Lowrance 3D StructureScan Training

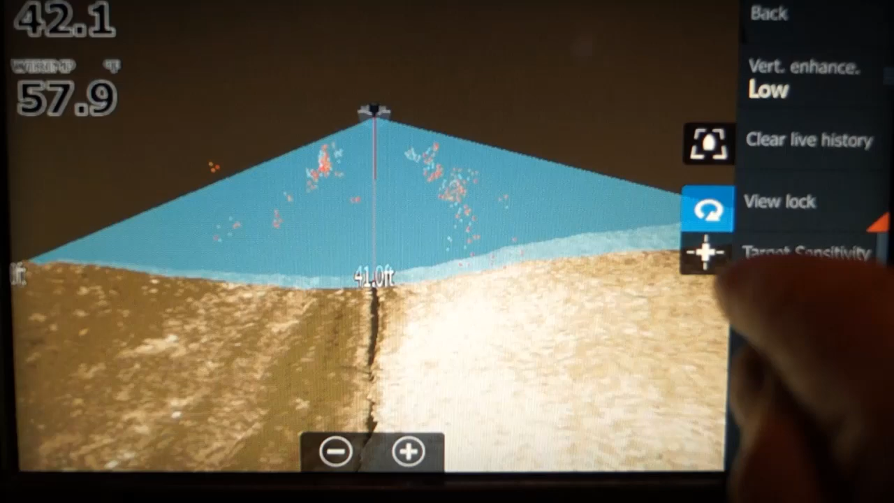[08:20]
On screen: water 57.9°F
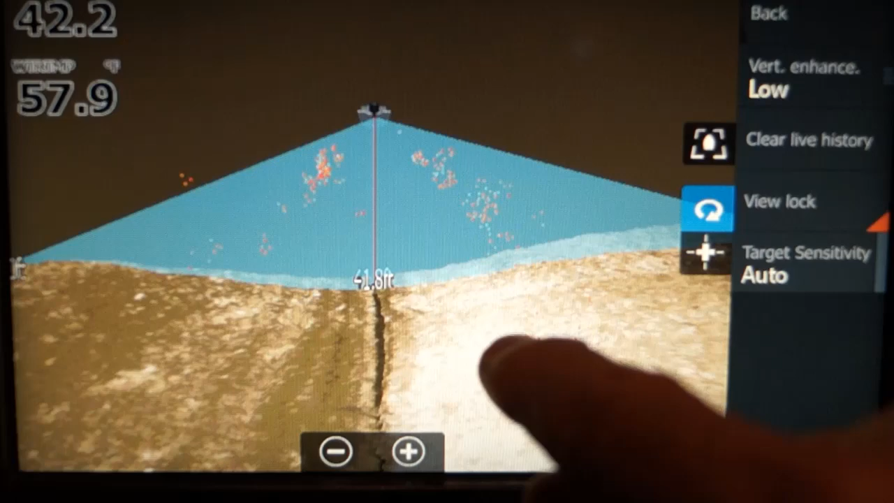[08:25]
On screen: water 57.9°F
Now, if I touch the cursor,
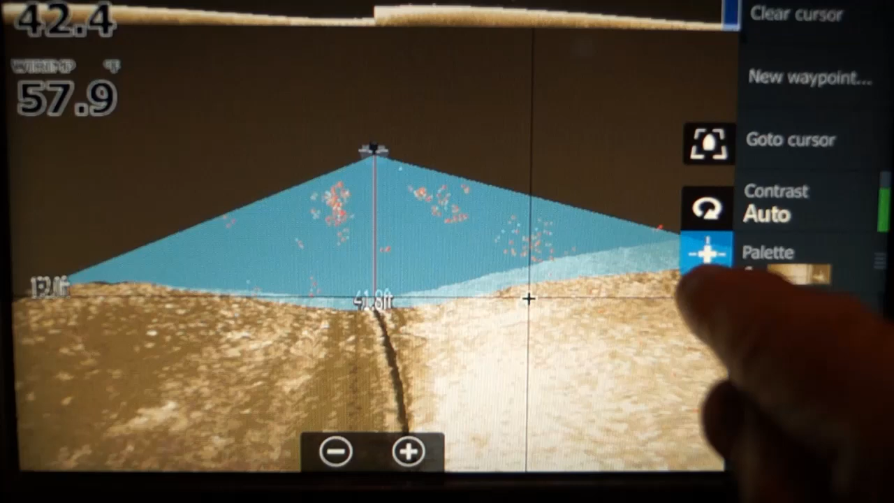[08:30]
On screen: water 57.9°F
I can go back in history and, oh, we've got to zoom out if we're going to do that.
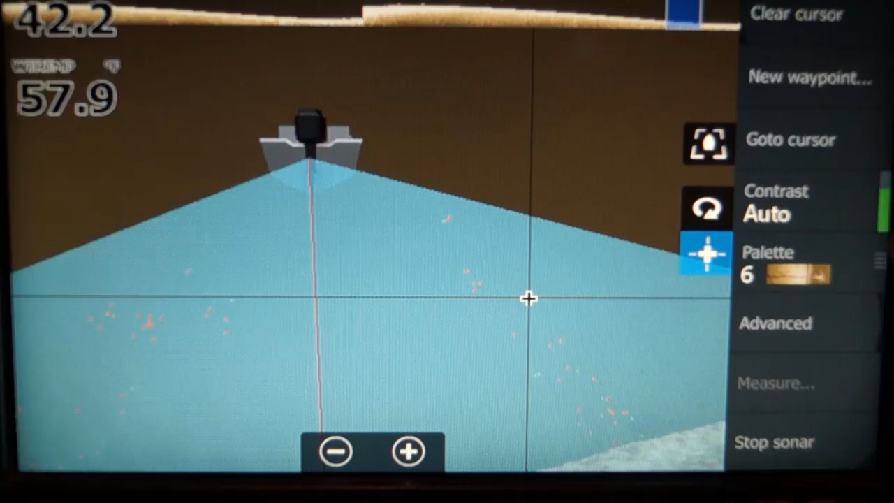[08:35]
But you can go back and look at things.
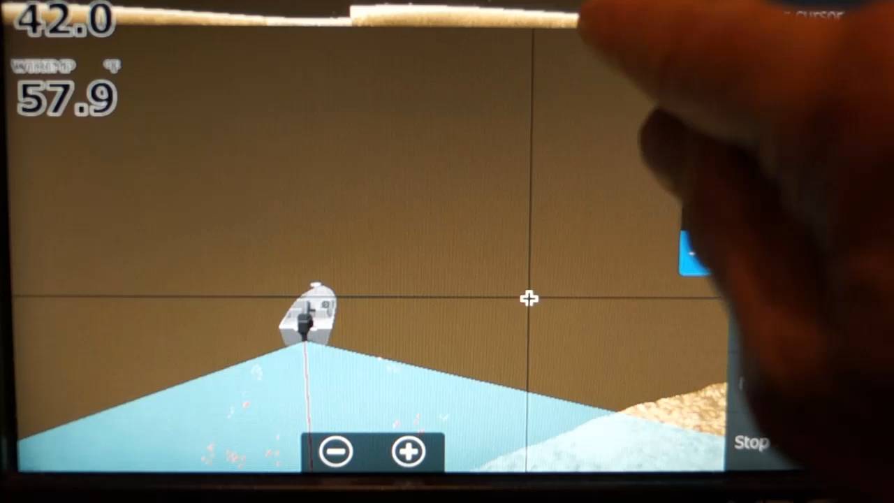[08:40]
You can say, oh, I want to just see. Now, notice it doesn't rotate when you touch it.
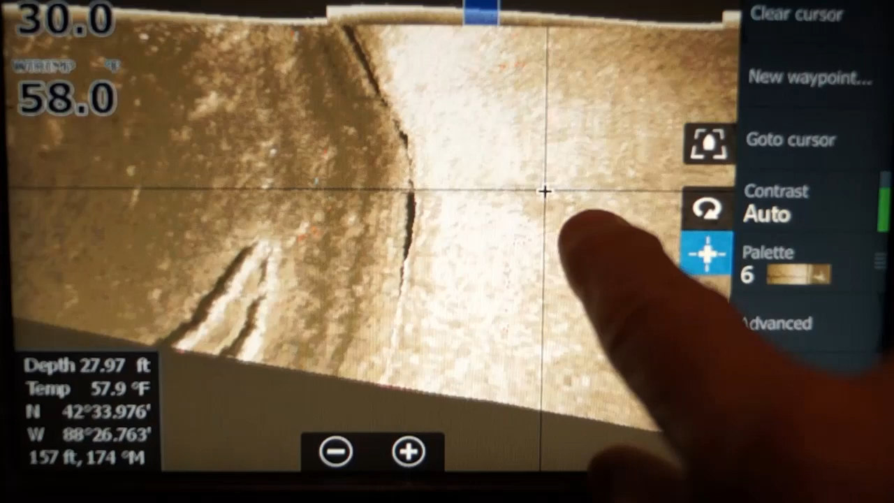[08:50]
So that's a boat that's sitting off to the side.
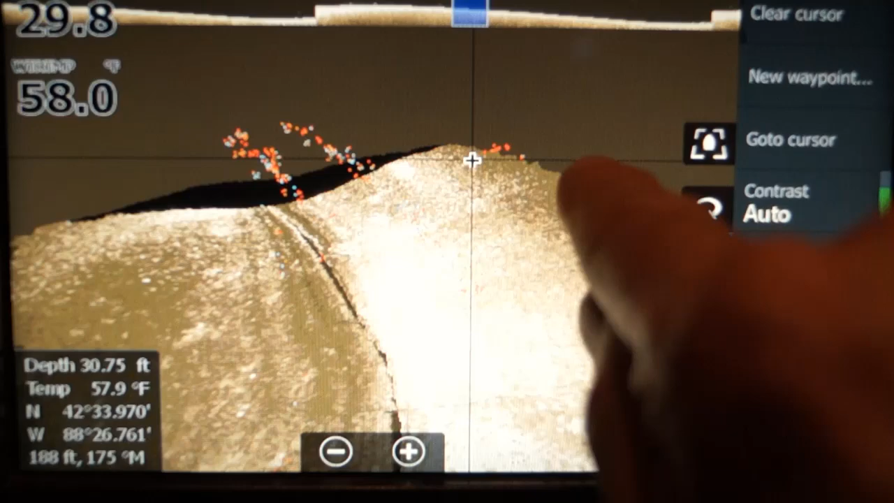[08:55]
These are fish that are off to the side. Orange is bigger fish.
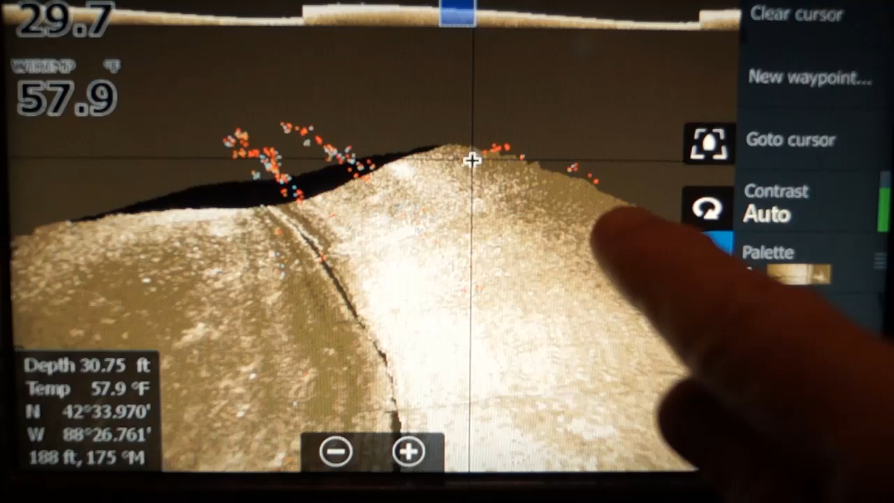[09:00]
On screen: water 57.9°F
Blue is smaller fish. Prop wash.
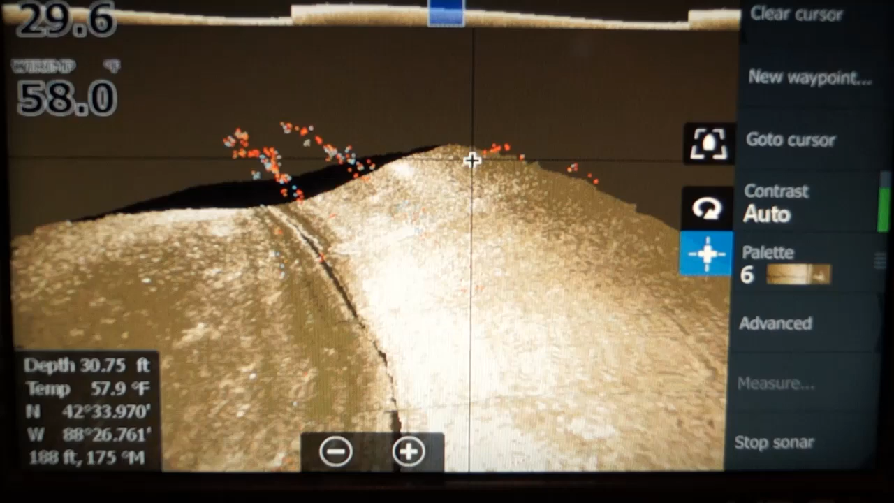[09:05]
Now, let's clear the cursor.
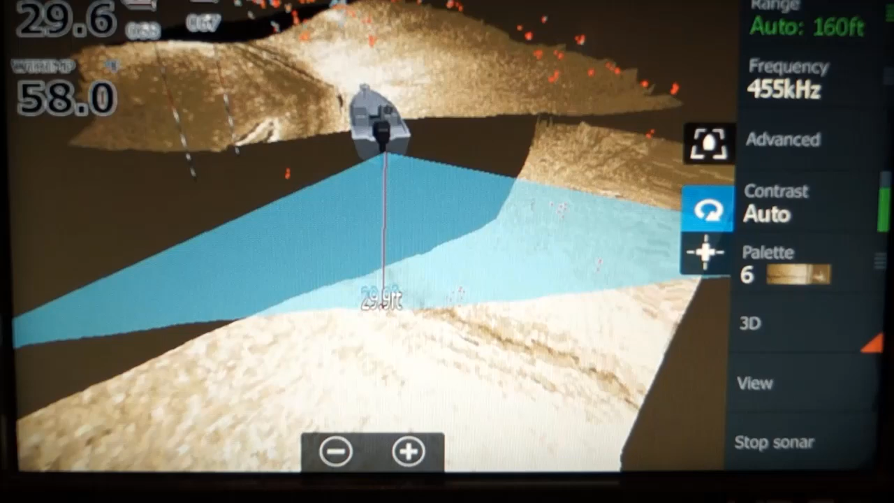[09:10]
Notice 3D is activated right here.
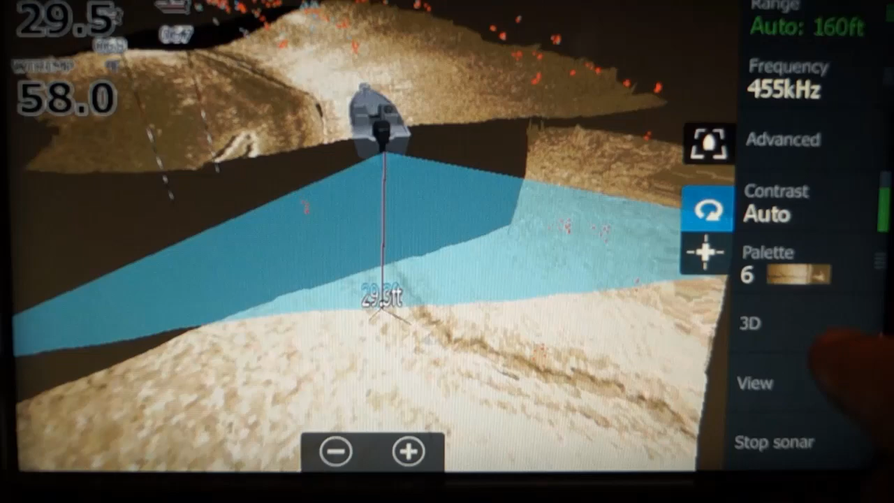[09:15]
If you touch that, you're not on 3D. So if you first turn on your unit and you want to see 3D, you have to touch it. You have to have this view on the regular
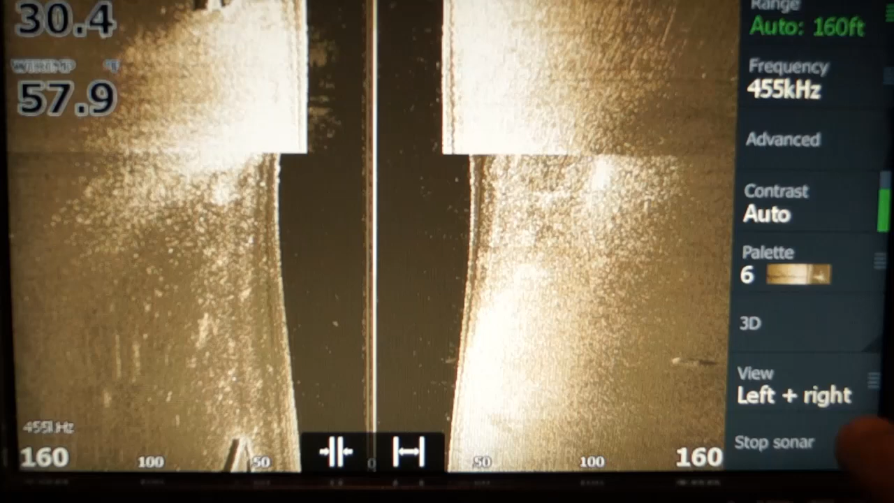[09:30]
side scan and left and right or 3D doesn't work. Let's show you. I'll touch that. If I have it down, we go back.
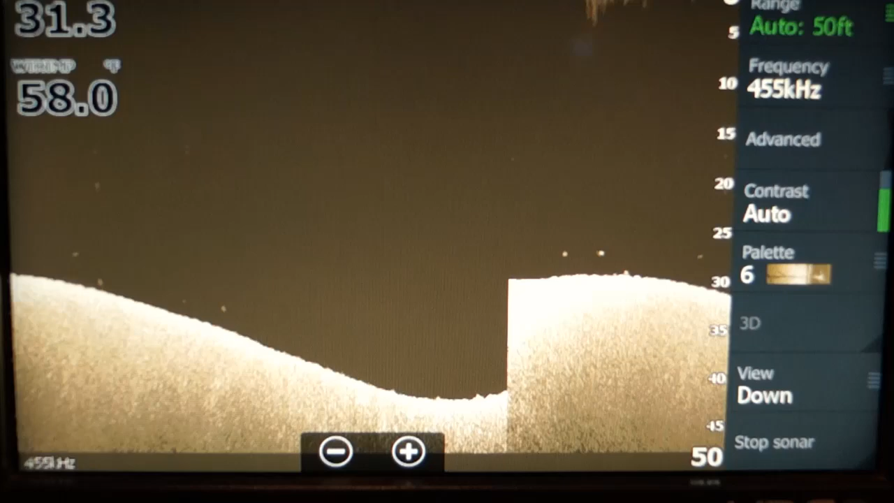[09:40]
And say I want to, I want 3D. It won't work.
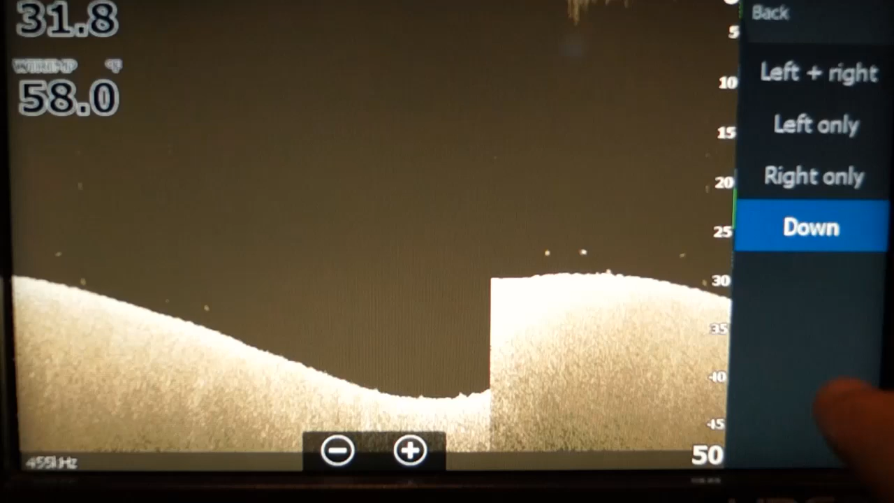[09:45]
It has to be in one of these, left, right, left only, or right only.
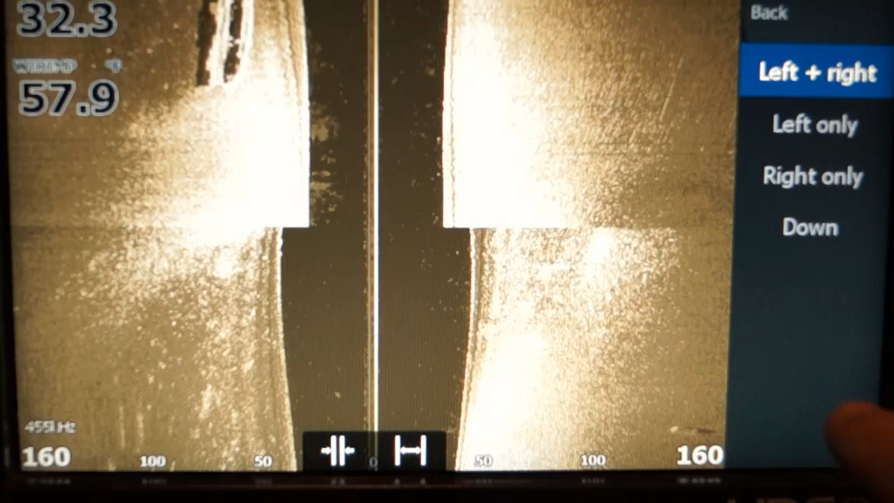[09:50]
Go back, and now you can activate the 3D.
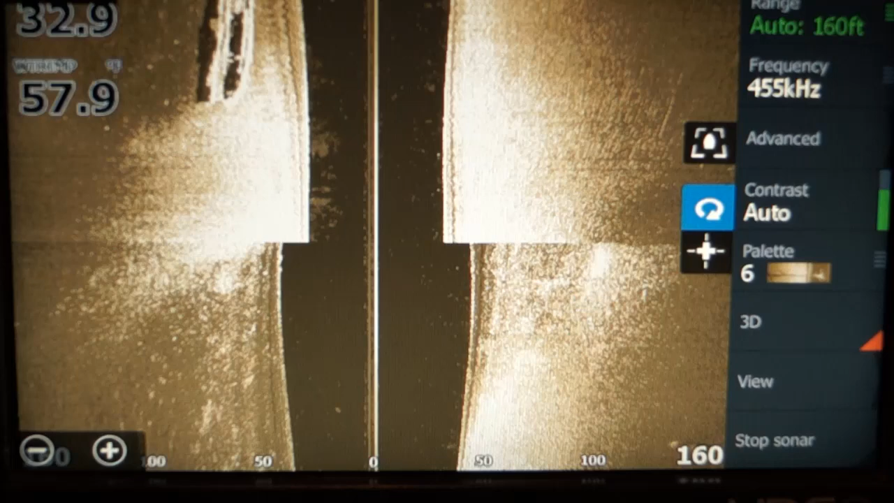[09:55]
You can change the palette, if you'd like.
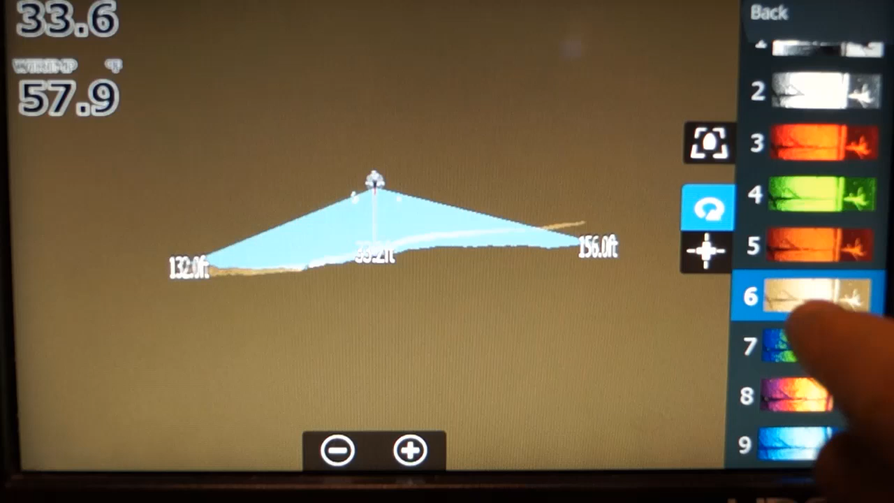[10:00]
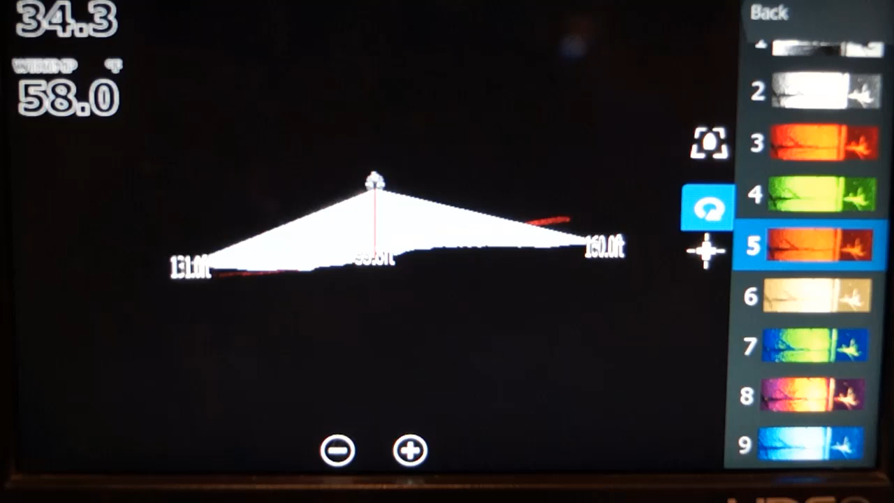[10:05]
On screen: water 58.0°F
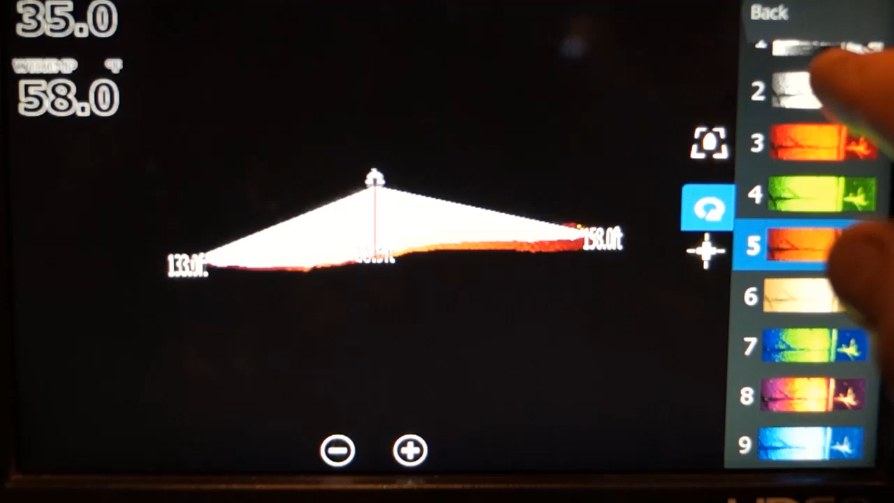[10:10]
Probably the best palettes, you know, the black and white ones work actually pretty good.